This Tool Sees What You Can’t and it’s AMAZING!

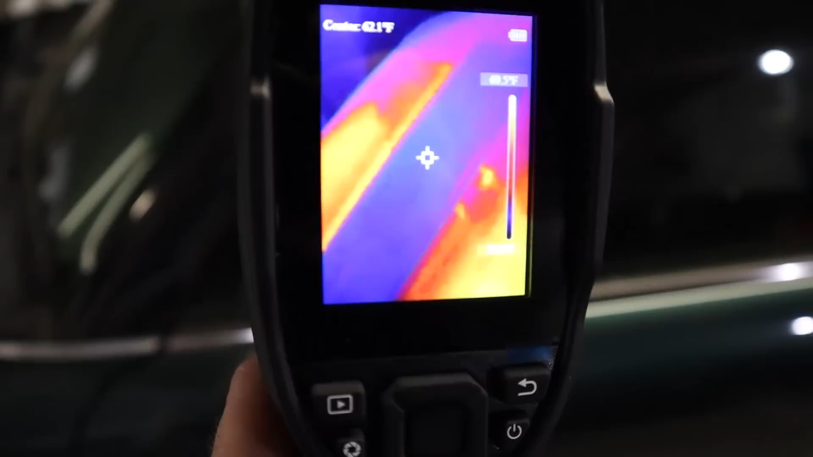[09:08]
areas of course you can see the reflection of the heat off the gap the window
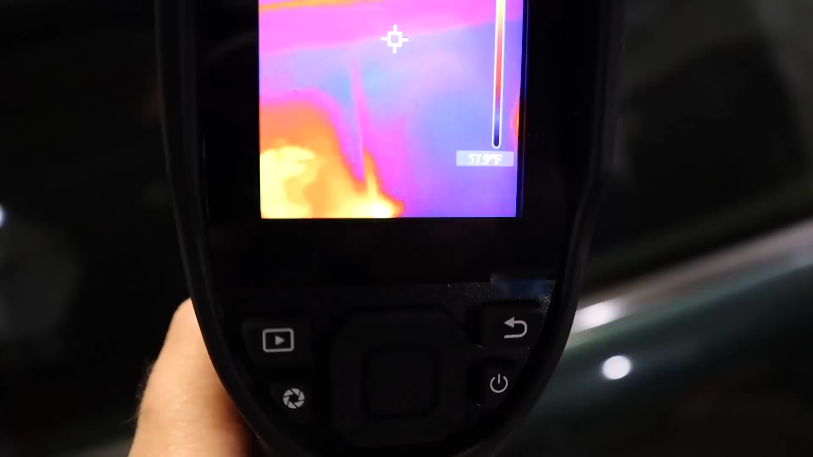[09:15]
however down here look you can see there's a there's a hot spot in fact if we come around this side it's a bit easier to see see that right there so that is
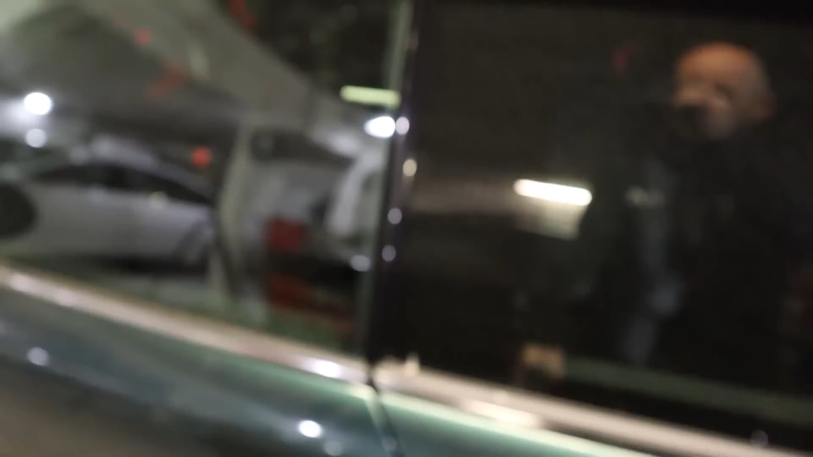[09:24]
right where we've put that tape okay so glowing up
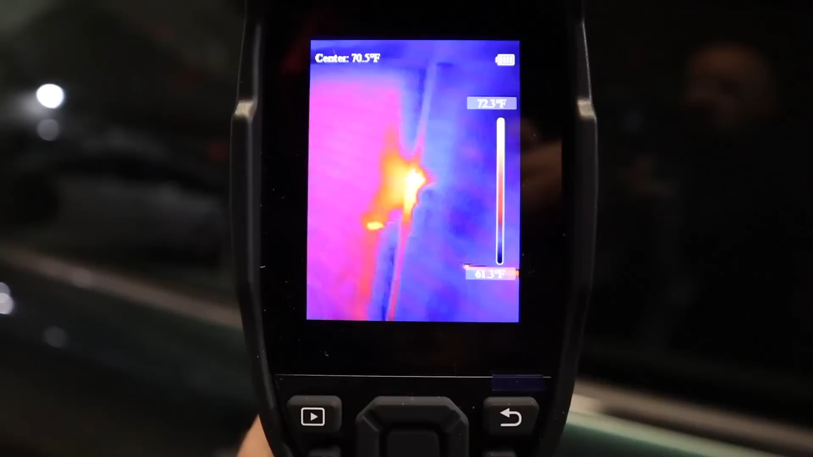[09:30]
On screen: scale bottom 61.3°F
like a light bulb so I've set a similar one up on this side look and then just
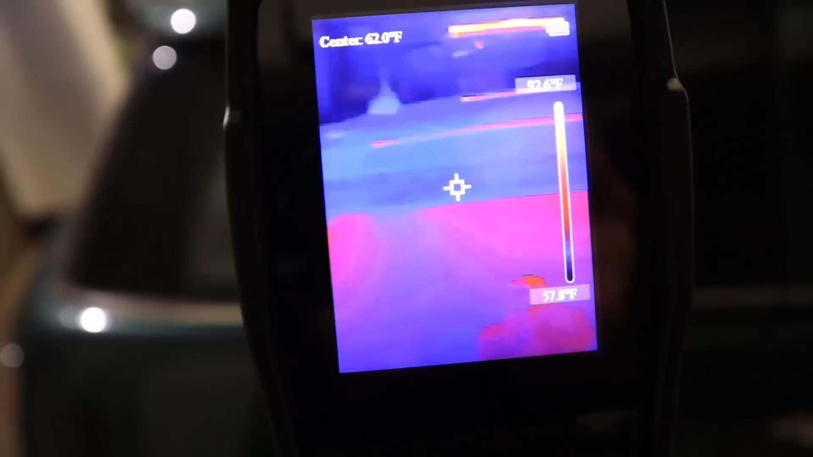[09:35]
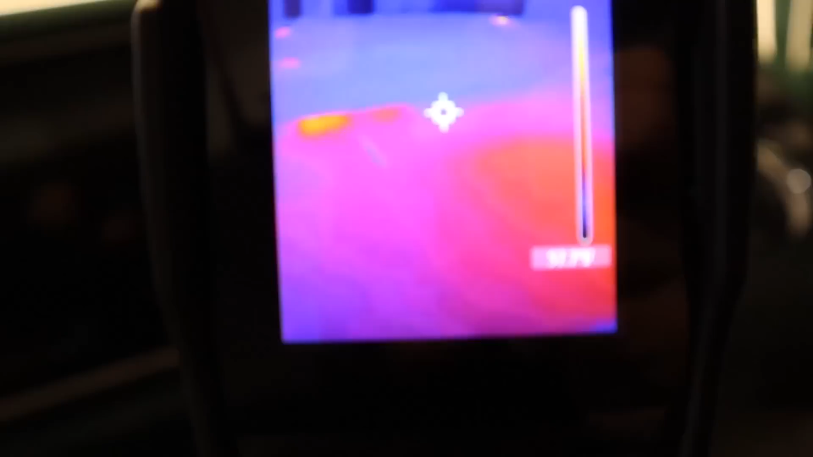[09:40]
scanning across we can kind of see a bit of a warmer bit there it's not as pronounced as the other side
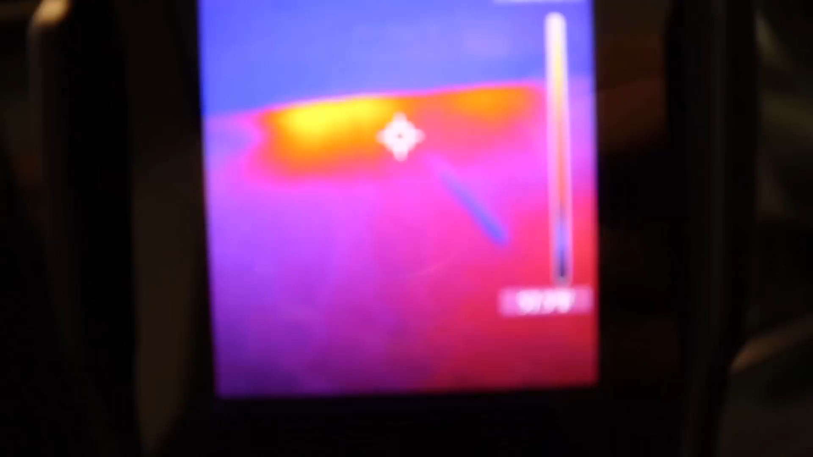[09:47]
but if we come in a bit closer we can still
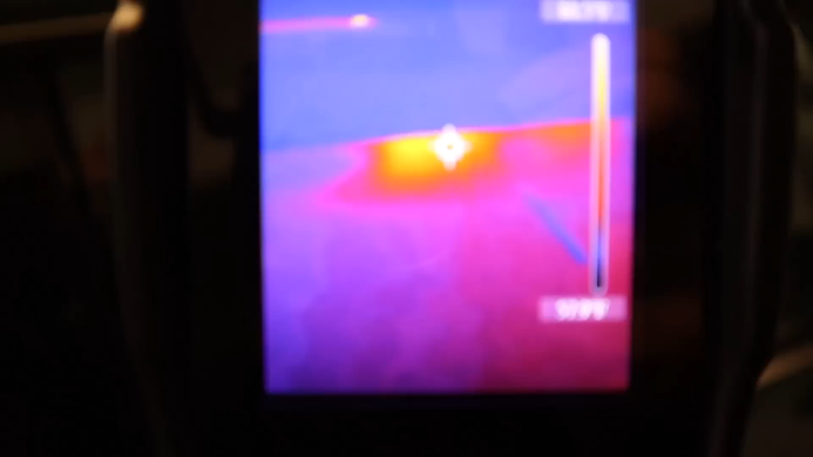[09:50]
see that there's an excess heat escaping in
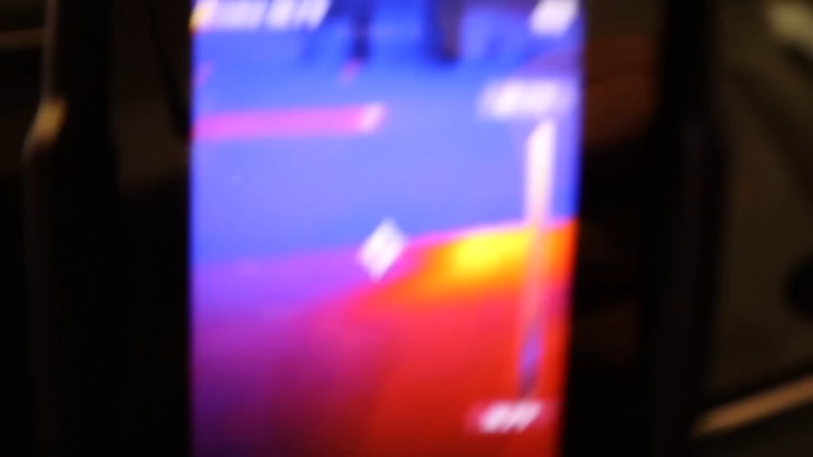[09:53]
that part of the glass and what I've done now is I've just trapped a piece of wire in the glass
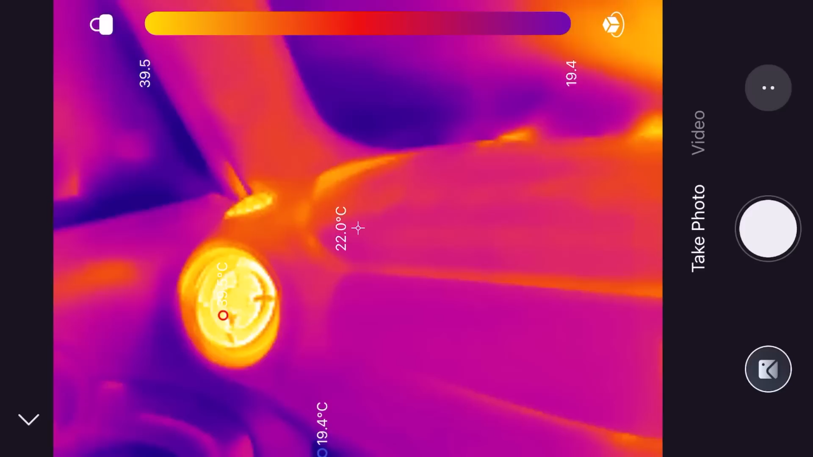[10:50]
On screen: spot 22.0°C, min 19.4°C
it's coming out about 39 degrees it's quite difficult to see that temperature on there you can see it's picking out the highest spot 41 degrees about 40
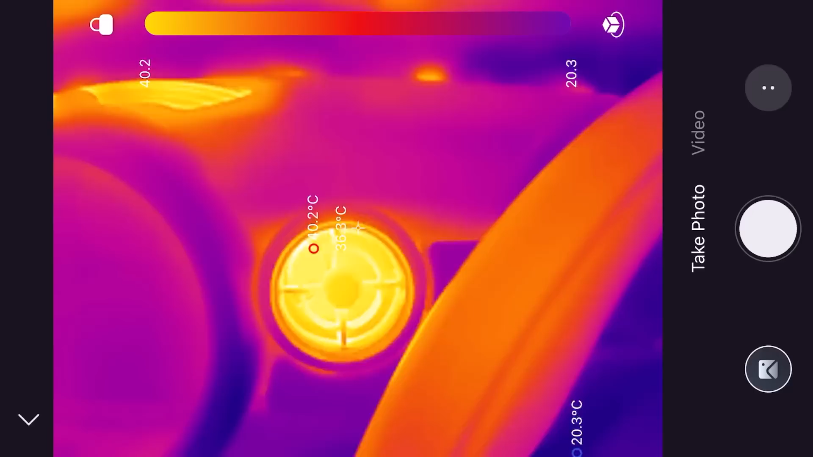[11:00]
On screen: min 20.3°C
degrees again and again about 40
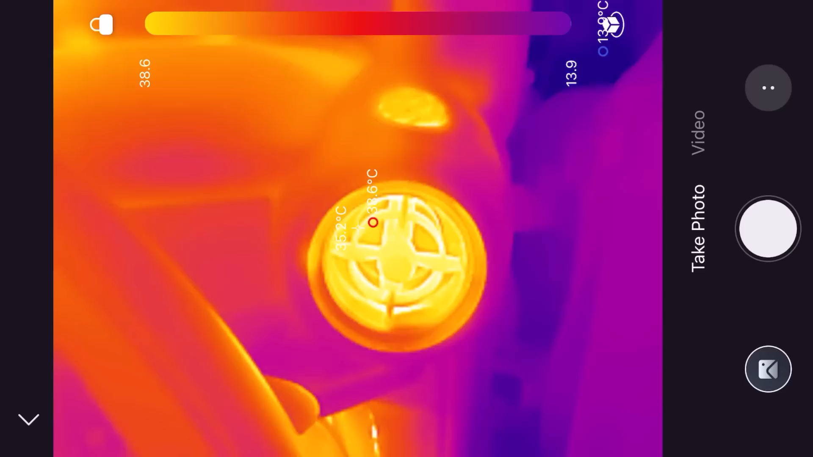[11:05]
degrees so of course what we'd be looking for is you know an equal kind of equal temperature
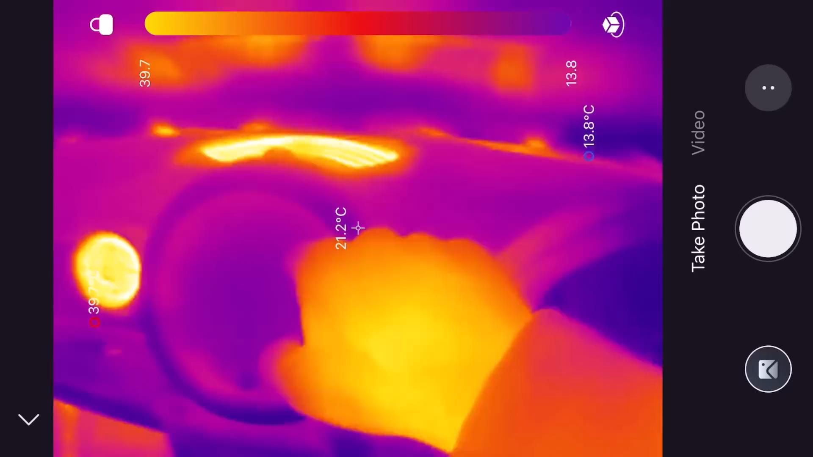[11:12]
On screen: spot 21.2°C, min 13.8°C
across all of those okay and if
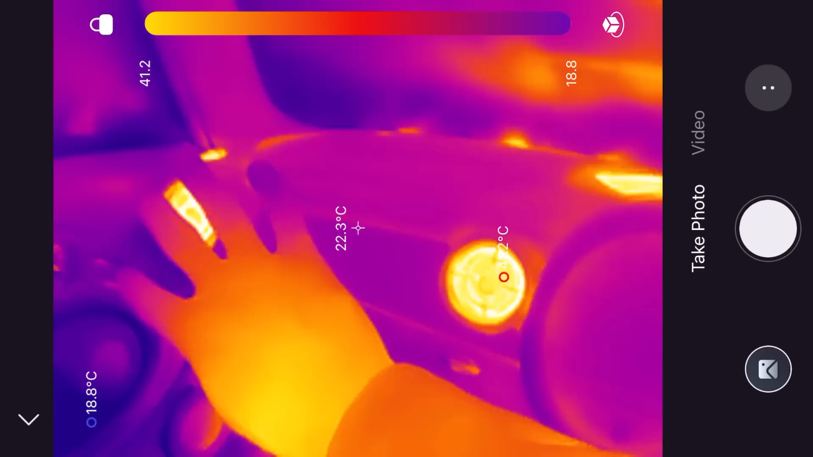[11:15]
On screen: spot 22.3°C, min 18.8°C
one of them was was really cold or one side was much colder it could indicate that you've got a problem
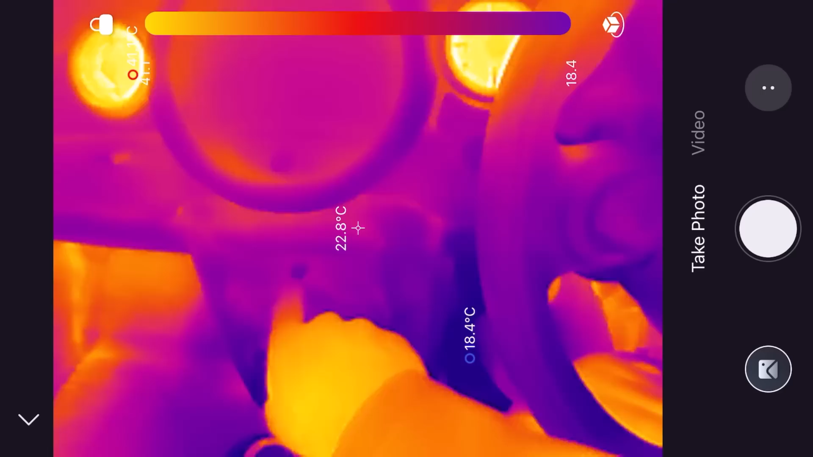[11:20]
On screen: spot 22.8°C
in in the air box or with the heater matrix out there which we'll go and take a look at now okay so just on the on the heating system then we've got a few things going on down here so down the